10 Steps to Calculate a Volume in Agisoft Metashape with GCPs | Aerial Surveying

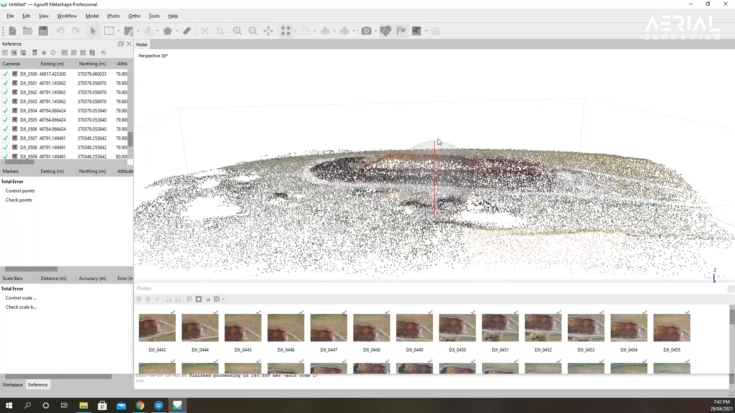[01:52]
You can also check in the top left photo window the current error without ground control points.
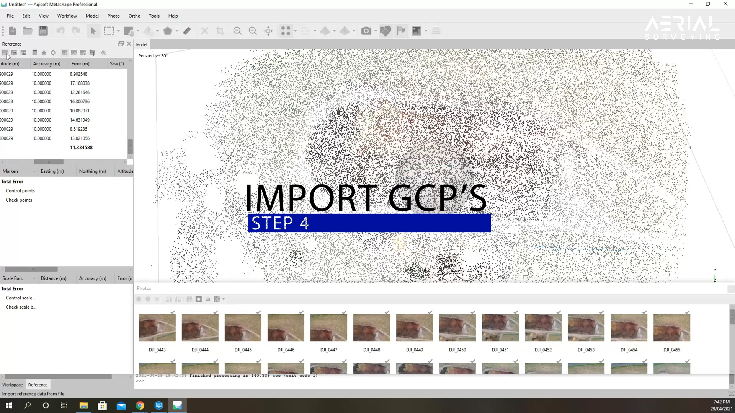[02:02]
Step 4 is to import your ground control points and this has to be a CSV file. Check if your ground control points are in the correct format.
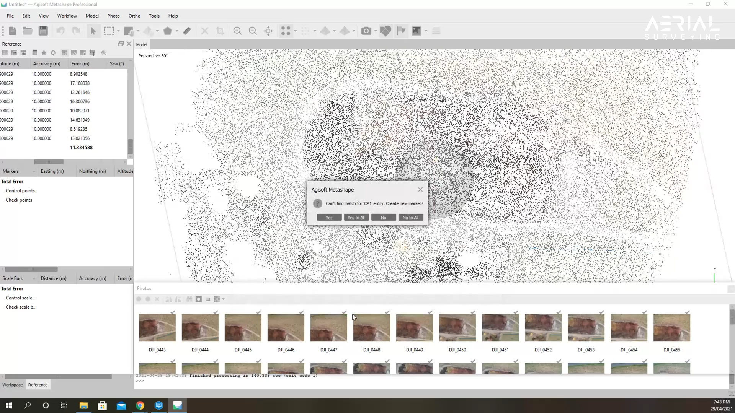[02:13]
Press OK and then select yes to all. So now you can see some markers have appeared in the model, but also a lot of error is present because these markers have not yet been aligned and updated into the model.
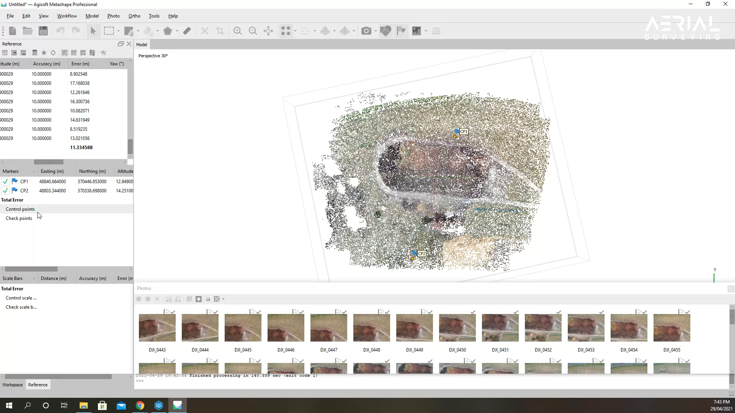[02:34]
So step 5 is where you align your markers to your ground control points.
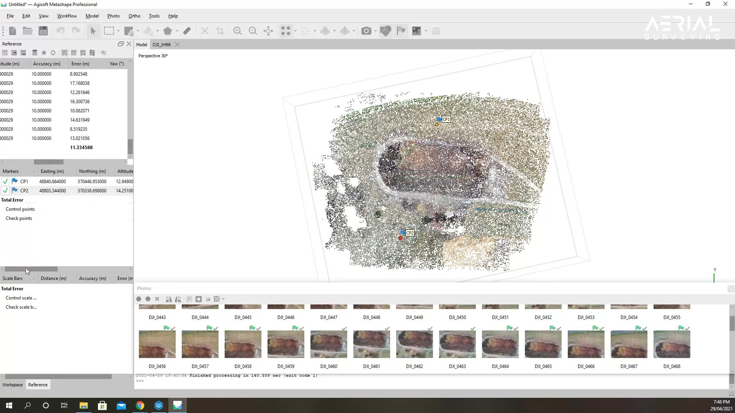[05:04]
So once everything has been aligned, you will want to then select the update button.
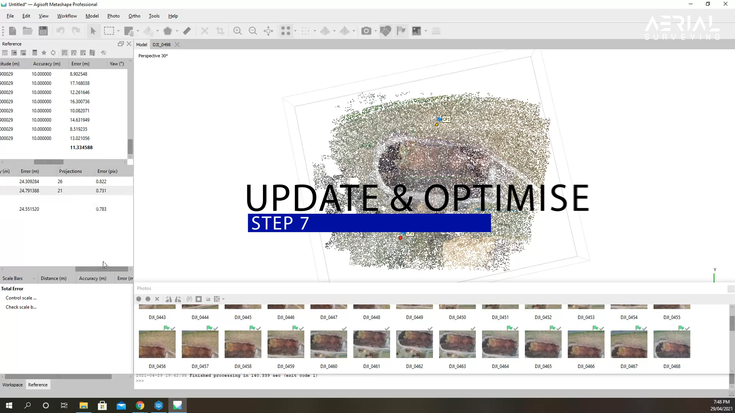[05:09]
So once you've pressed update, you will notice that the error has been transferred now from the ground control point window into the original photograph window. So this error is residual and it can be further reduced by optimizing your cameras. So select the optimize button.
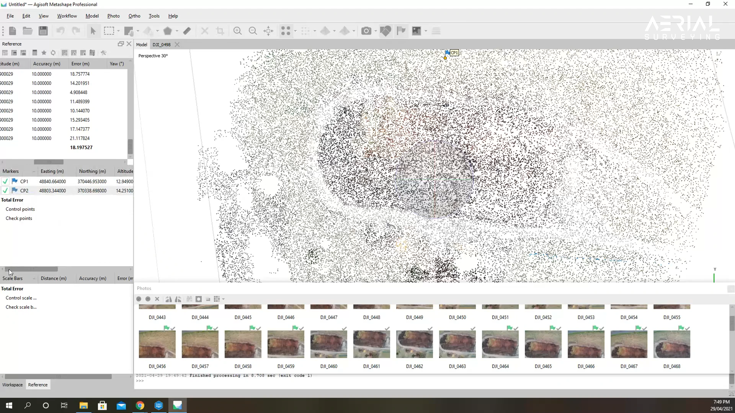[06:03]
So once the software has finished optimizing, you will see a total residual error in your ground control point window. So once all error has been removed from the model, you can then continue with your workflow and build a dense cloud, a DEM and an orthom mosaic.
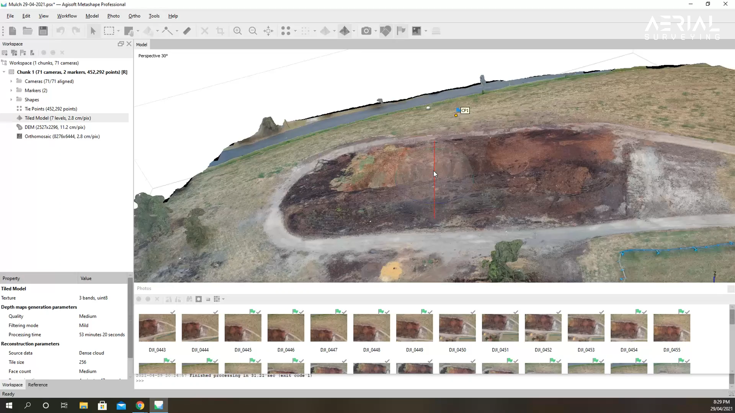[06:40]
The next step is to calculate the volume so go to the DEM model. Select the polygon tool and draw a
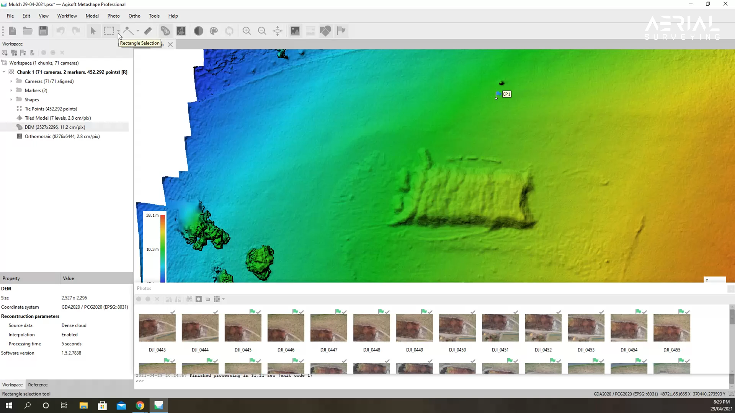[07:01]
polygon around the stockpile area you want to measure.
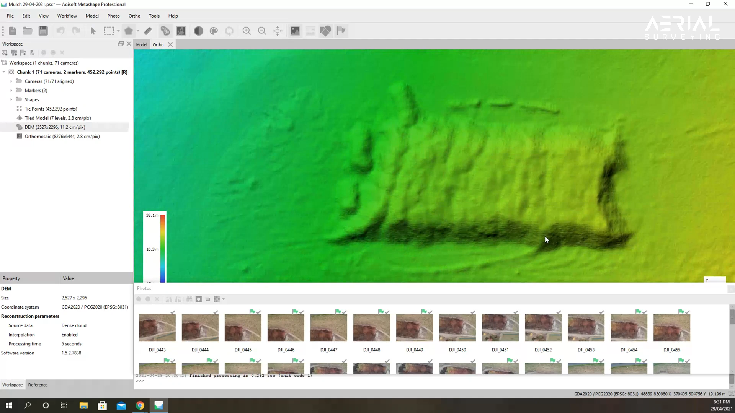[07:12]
You can flick over to your ortho mosaic to see if you're drawing in the correct area.
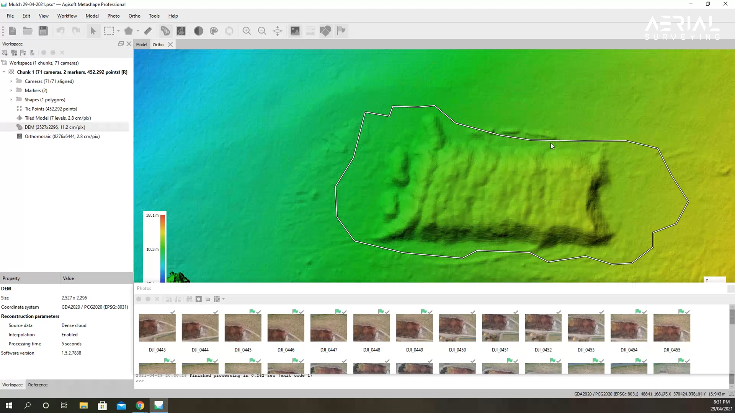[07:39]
right click inside your shape, select measure, click on the volume tab and you'll see the volume.
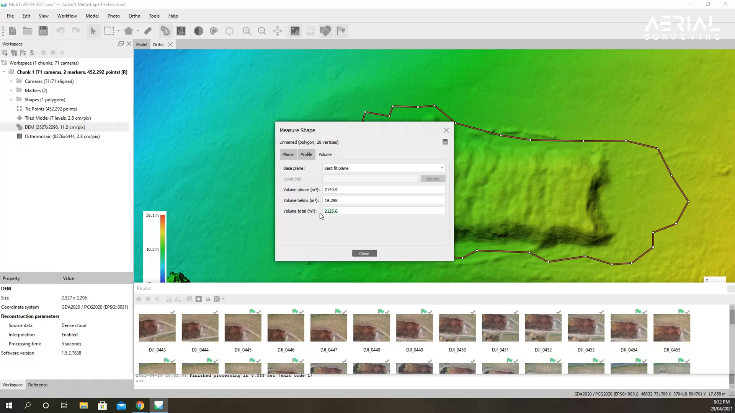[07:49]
And there we have 10 steps to find the volume of a stockpile using Agisoft Metashape.